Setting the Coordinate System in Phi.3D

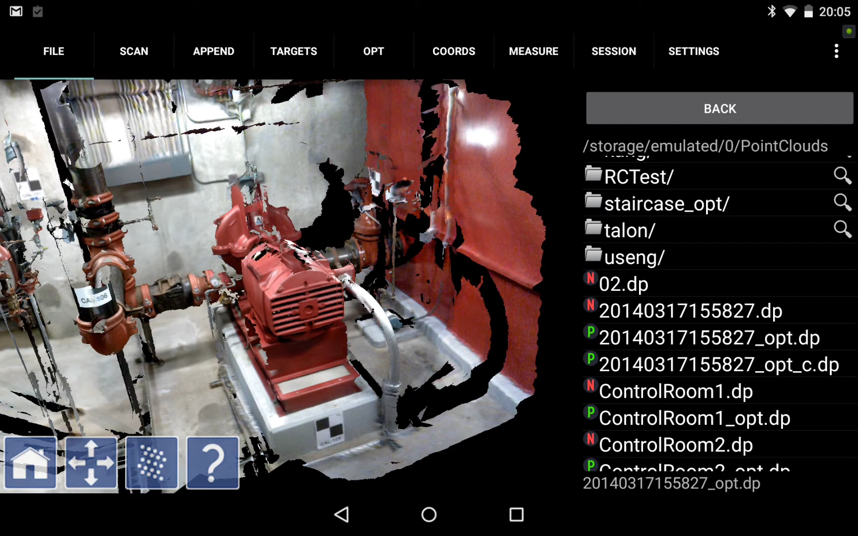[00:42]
And then to set the coordinate system I select the cords tab on the top of the screen here. Like so. And the first thing we see is the familiar coordinate axes. The RGB colors. Red for X. Y is always green. And the convention is that Z is always blue.
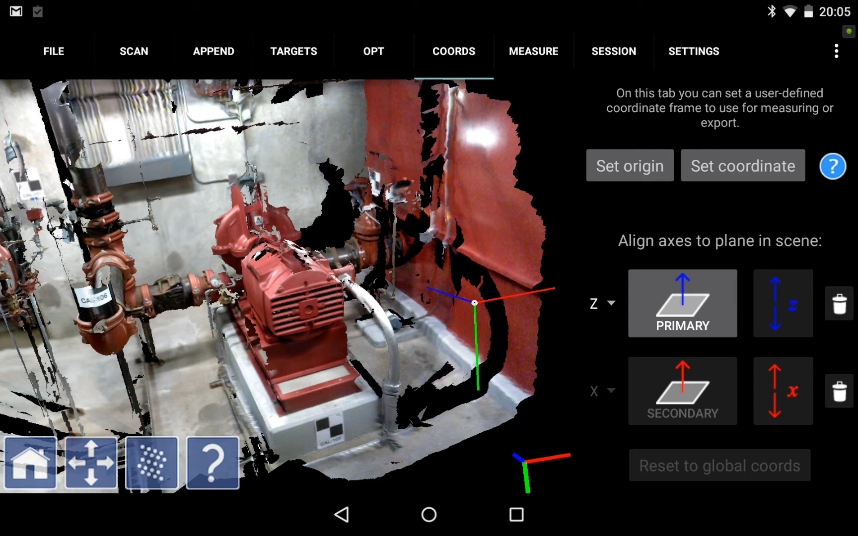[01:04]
So we can see immediately this
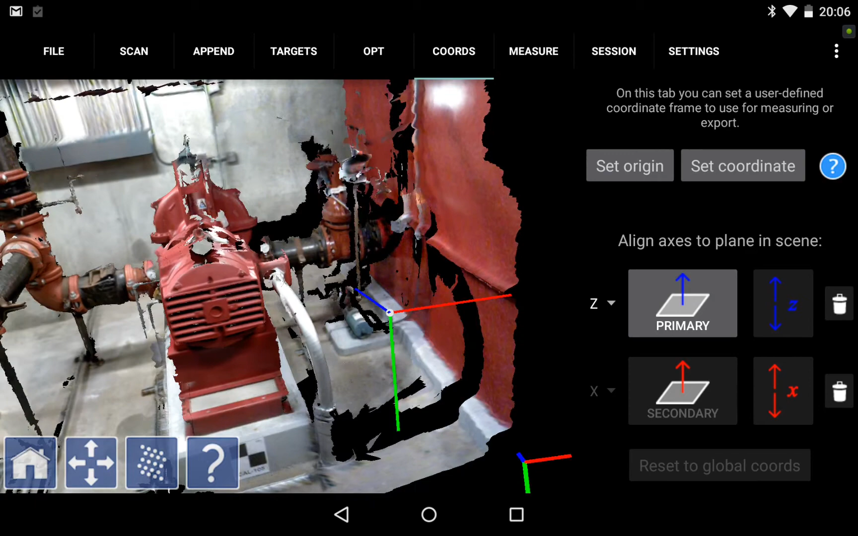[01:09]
the origin of the data here is sort of floating in space.
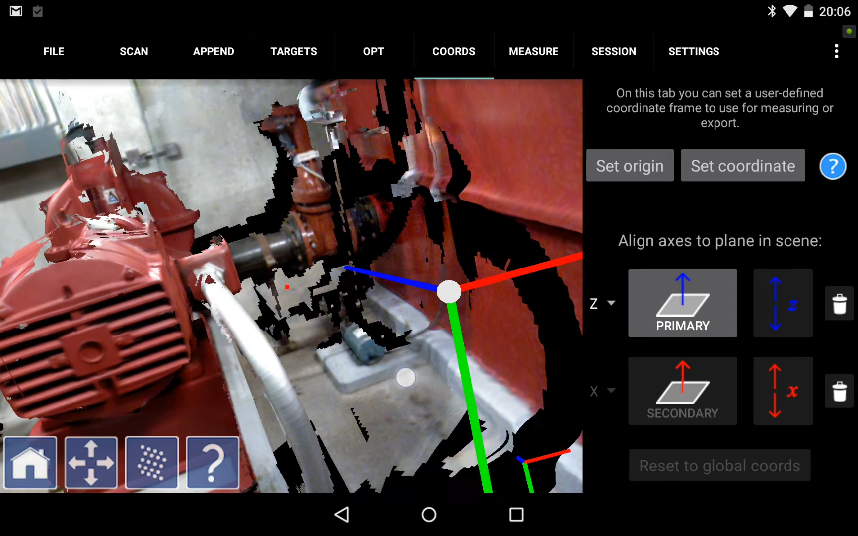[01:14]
That's the optical center of the camera when we started scanning.
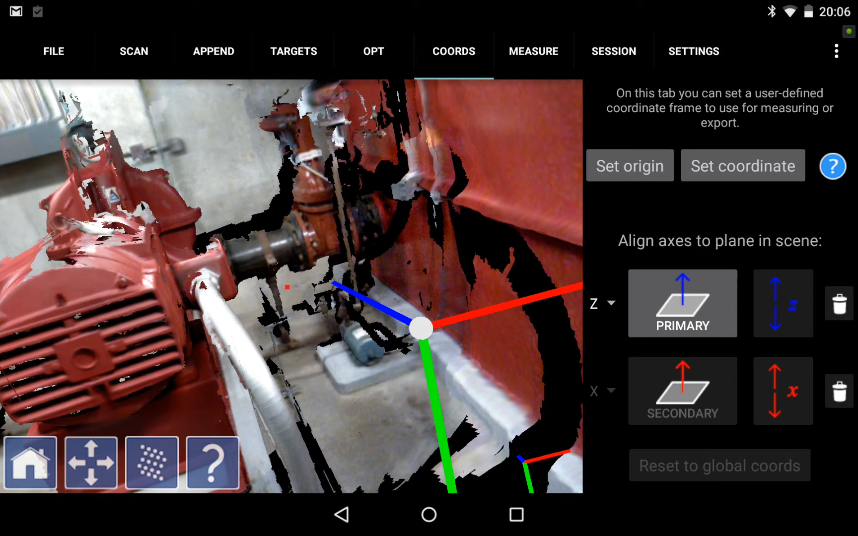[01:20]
And the Z axis is pointed in the direction that the camera was facing at the beginning of the collection. So that's somewhat arbitrary. Typically we'd like to have Z up. And that's what we're going to do next.
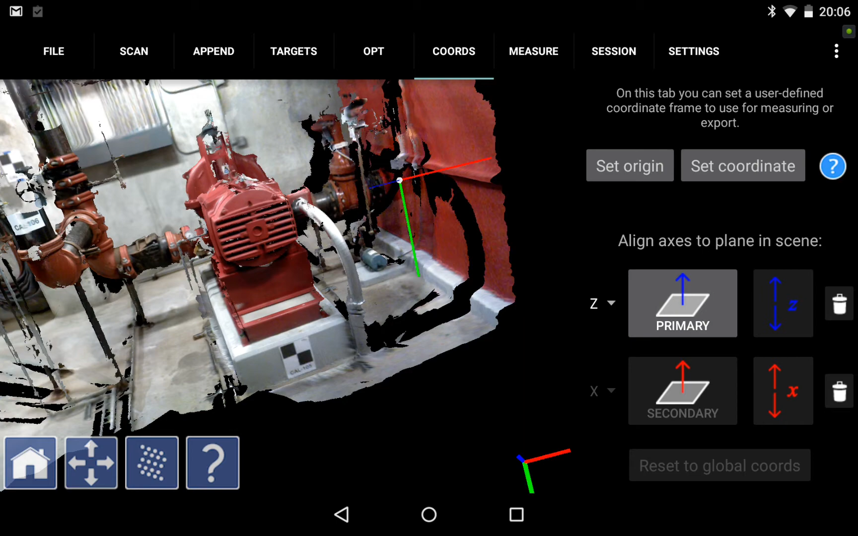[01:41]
We're going to we're going to set Z up. But before we do that we're going to shift the origin from this optical center of the camera when we started collecting to some other point.
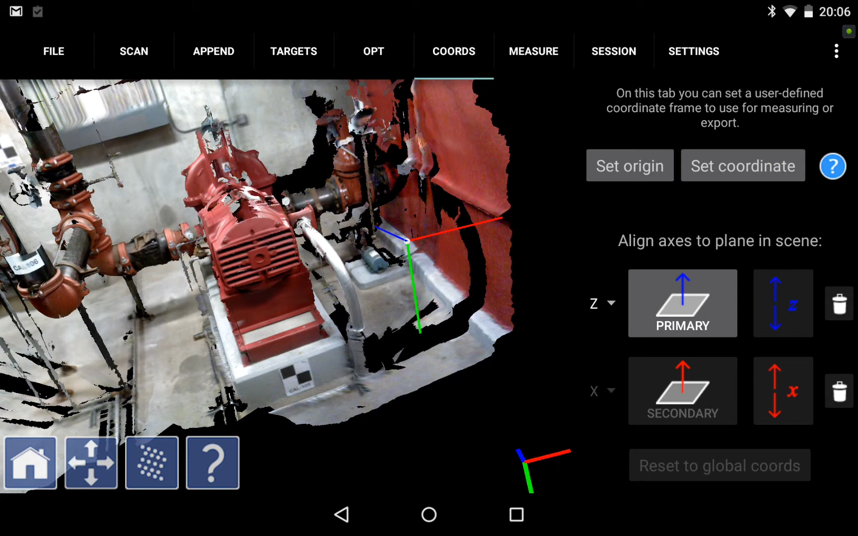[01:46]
We have a couple of modes for doing this. First of all we can just say set origin.
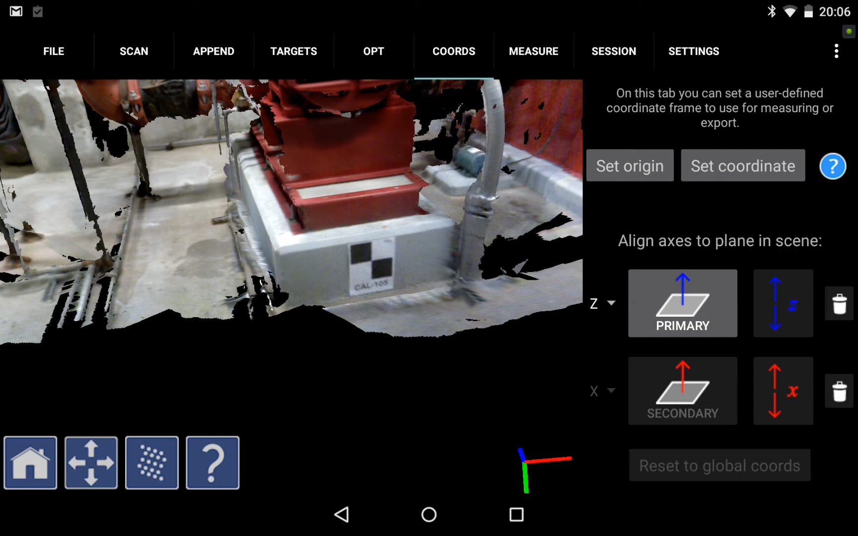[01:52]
So I hit the set origin button. And then I pick a point where I would like the origin to move to. So I pick that point there and I've got the origin. You'll notice that it changes color.
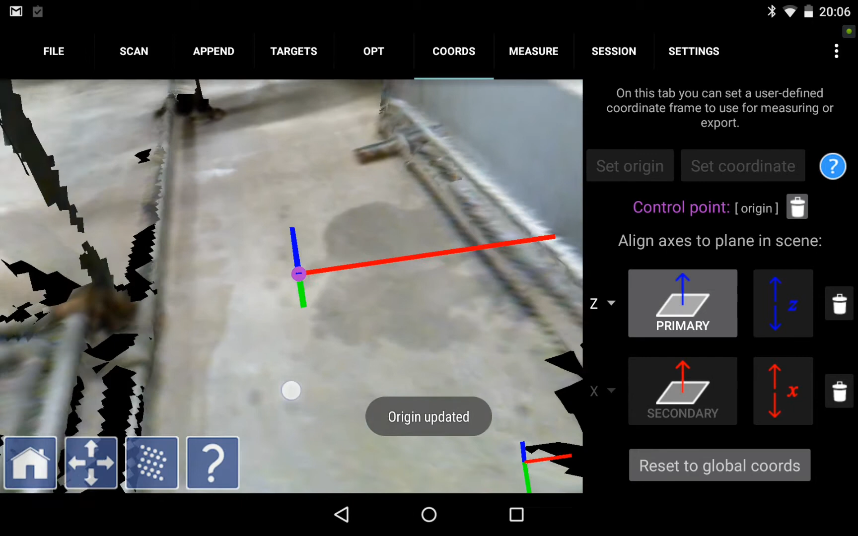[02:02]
It turns purple. So we've set the origin down there.
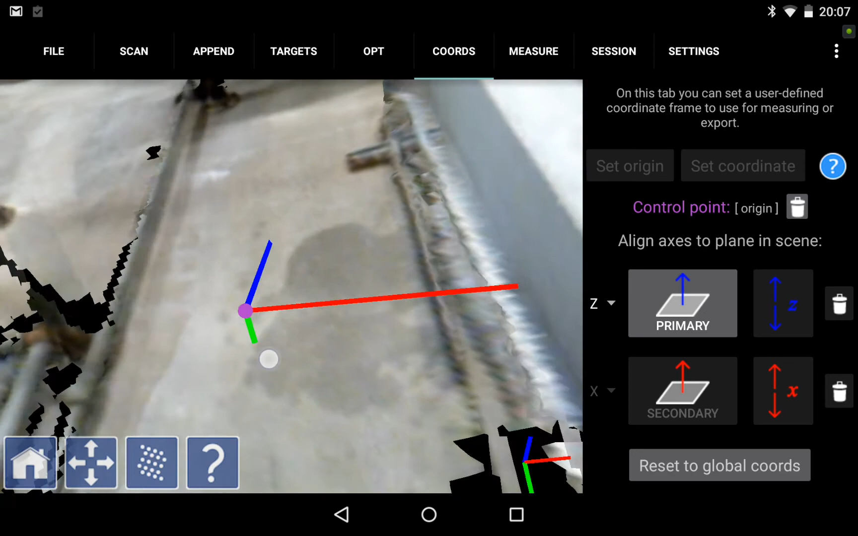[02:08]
Another way to go is to pick a point in the scene and assign it a coordinate value or control point. It's not an origin strictly speaking. It's a control point. But we might get to have that control point from a CAD file say.
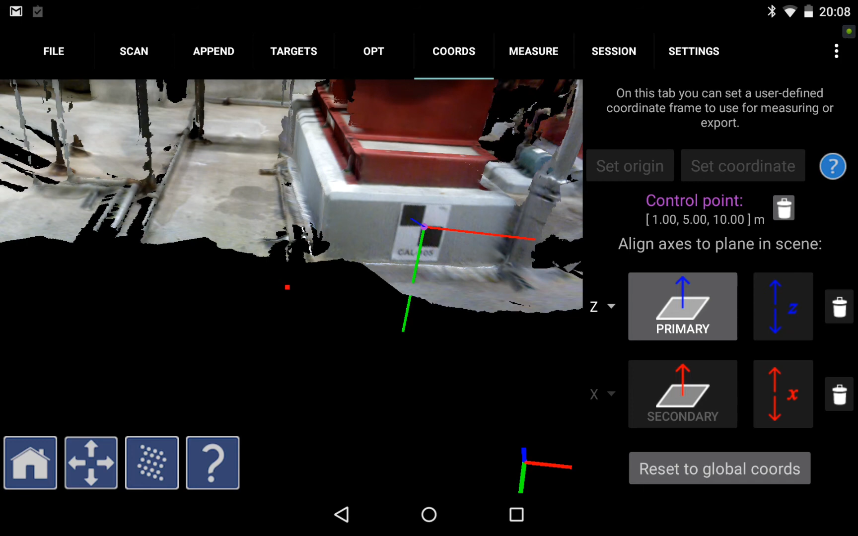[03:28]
So I'm going to go back. We're going to set the put the origin down on the on the ground down here.
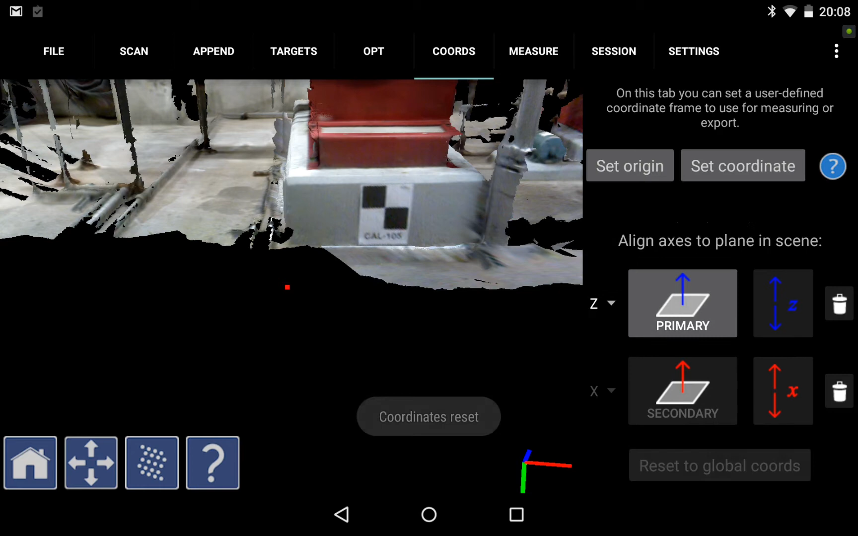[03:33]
And next we want to set the coordinate axes. So the first axis I'm going to set is the Z axis. And the way Phi3D works is that
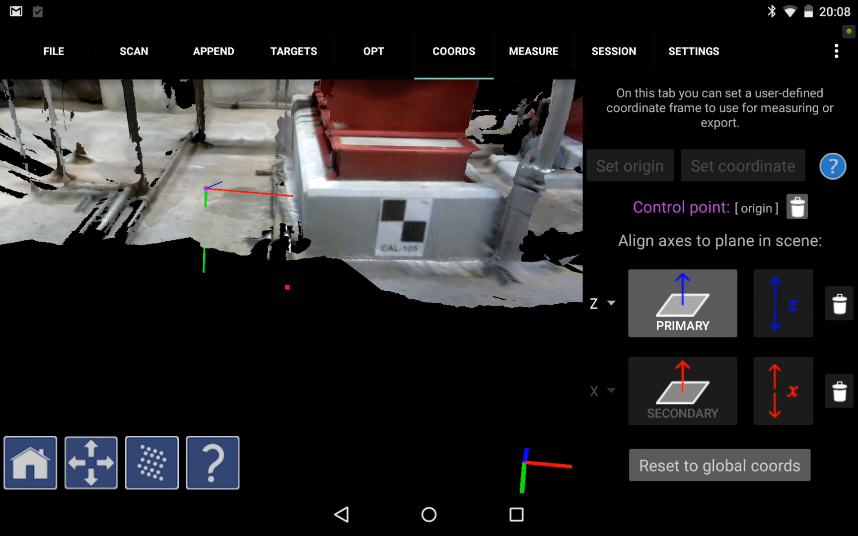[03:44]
we pick a point in a plane. So I select the Z axis. I pick a point in the plane. I'm going to pick one there. And what happens is the software grabs a bunch of points around that point I selected, makes a patch, and then fits a plane to that patch of data. You can see that patch. It's blue. And sets the Z axis perpendicular to that patch.
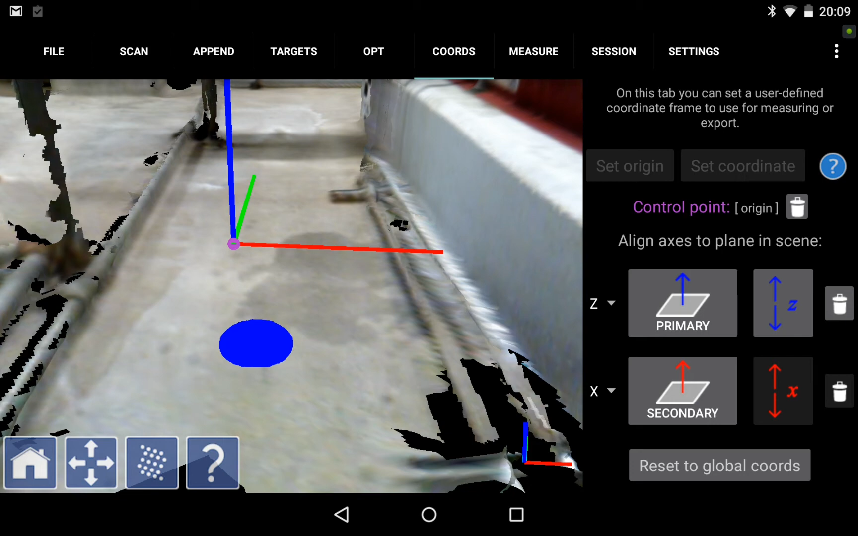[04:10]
Similarly we can set the X axis or the Y axis.
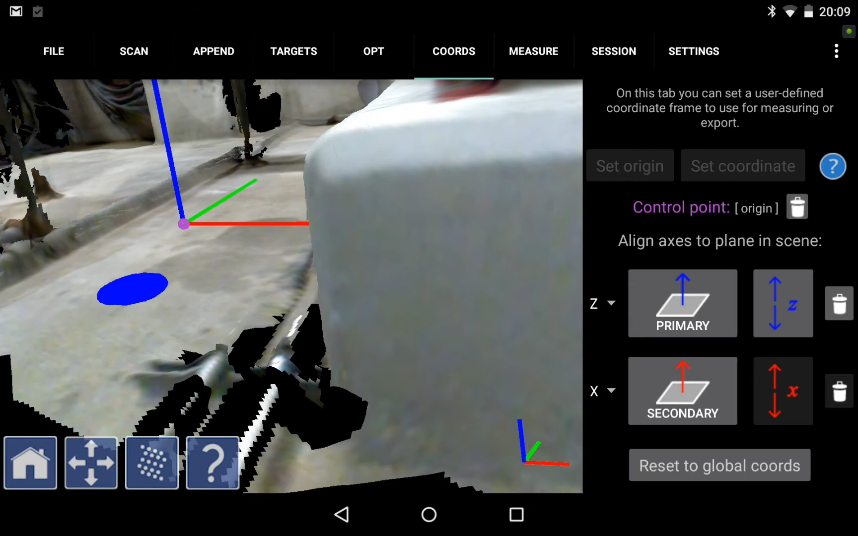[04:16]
And we can do these in any order using these selects. I can, I actually, I'll set the X axis. I was just showing how you would set it if it were Y. And I'm going to set the X axis perpendicular to this face of this pad.
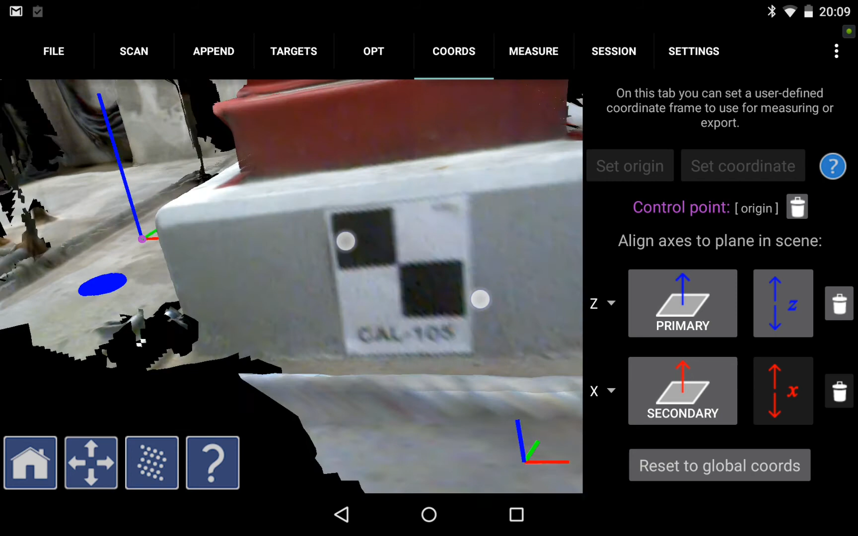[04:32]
So I select that and I pick a point here. And the software grabs a patch of points around the
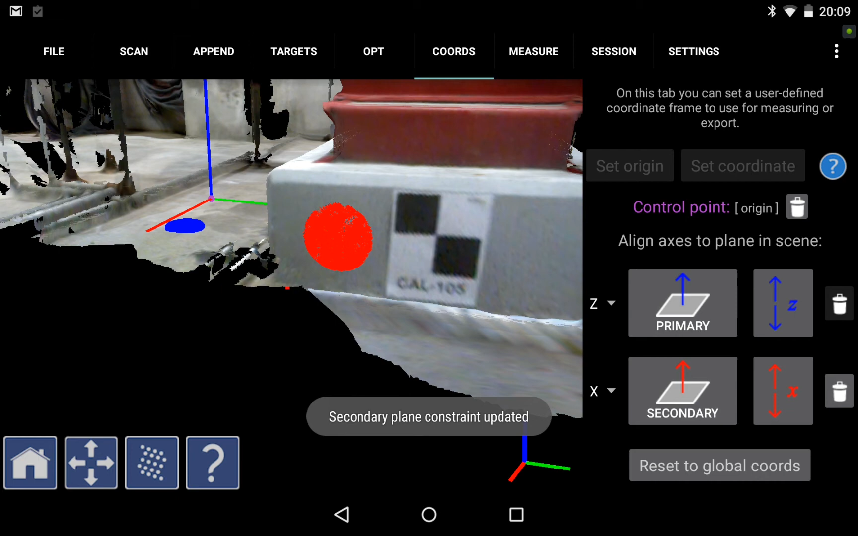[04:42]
point that I've selected and fits the X axis, sets the X axis perpendicular to that patch of data. So it's as easy as that.
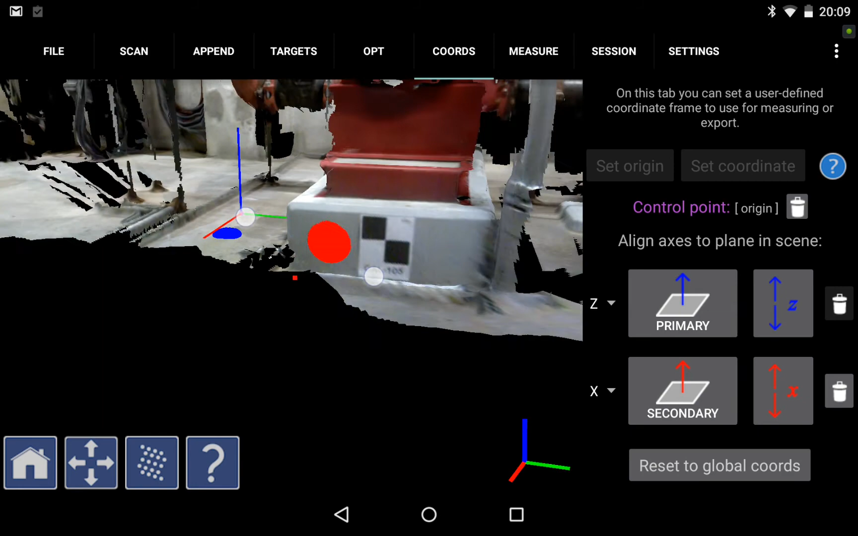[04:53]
We've set up a coordinate system for this data with the origin down here.
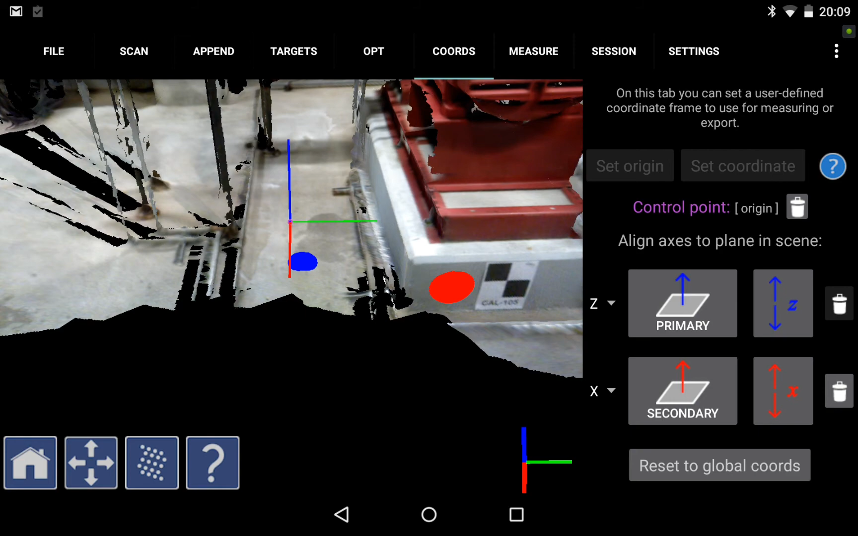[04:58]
It's colored purple and with the axes aligned to something sensible for this scene.